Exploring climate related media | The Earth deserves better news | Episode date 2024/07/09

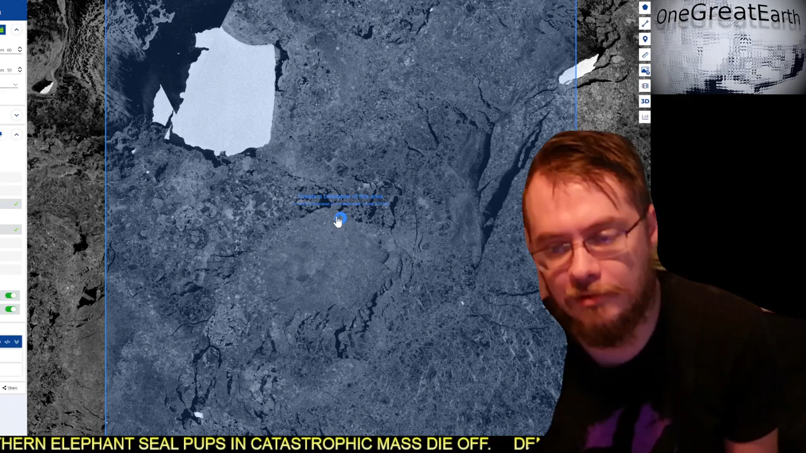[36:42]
hey we can find them again we just know that this big guy here is a 83a and that's what's important right now
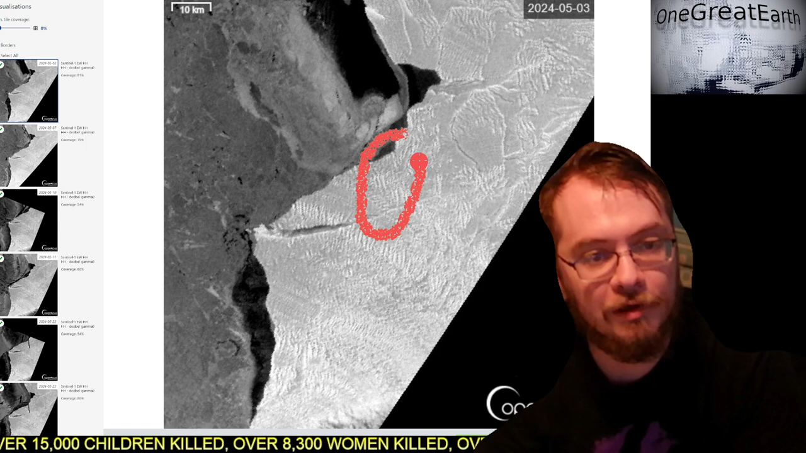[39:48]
not cracked here yet although we see the create the crack happening here